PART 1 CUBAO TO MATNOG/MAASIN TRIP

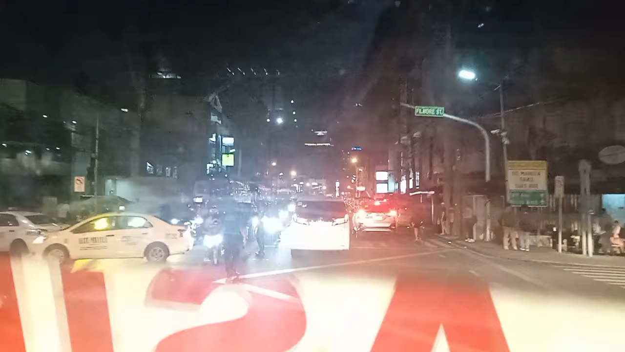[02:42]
Alright mga kamanubila, approaching na tayo ng LRT Bundia Station. Maasin biyahe natin mga kamanubila, maasin via Sugod.
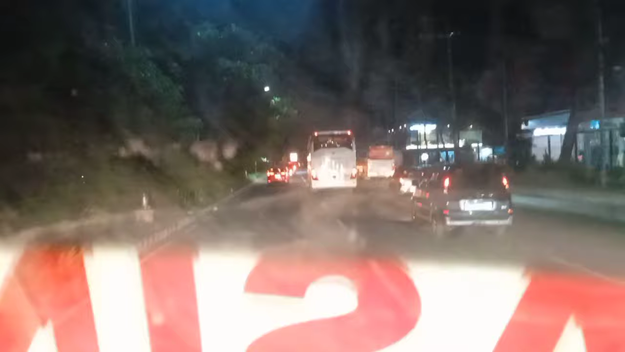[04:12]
Dito mga kamanubila, ingat kayo pag dumaan kayo rito.
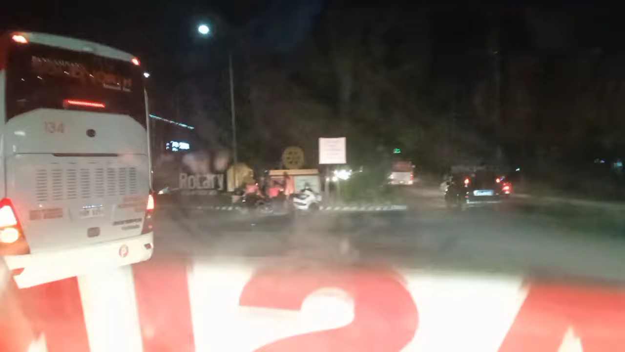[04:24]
Pag nag-U-turn kayo dito, tapos kakanan kayo ng Ruas Boulevard, pag U-turn nyo dyan, pumisto ka agad kayo sa kanan.
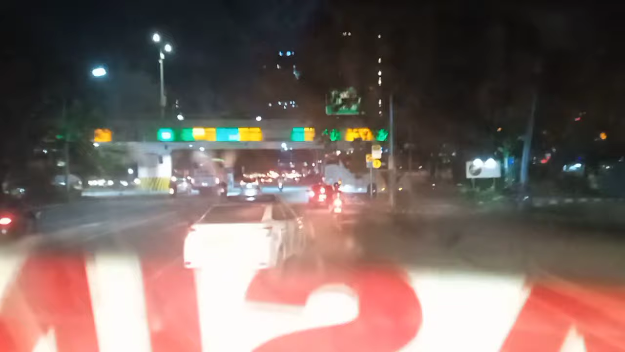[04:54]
May mimdi palagi nakatingin dyan, ayan o, nakatayo dyan o.
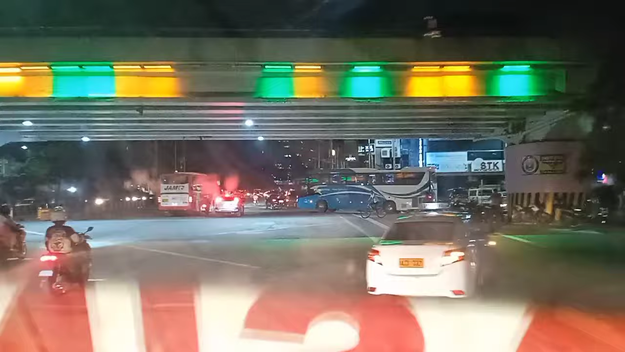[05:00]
Walang ibang tinitingnan yan, kundi yung mga nandyan sa ano, sa mga kakanan dito. Ayan o.
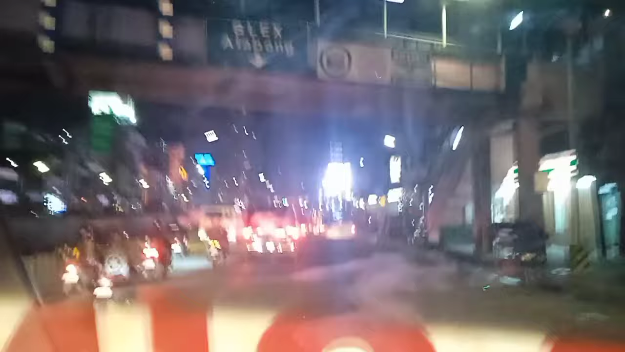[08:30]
Andito na tayo sa Malibay, Pasay. Malibay, Pasay.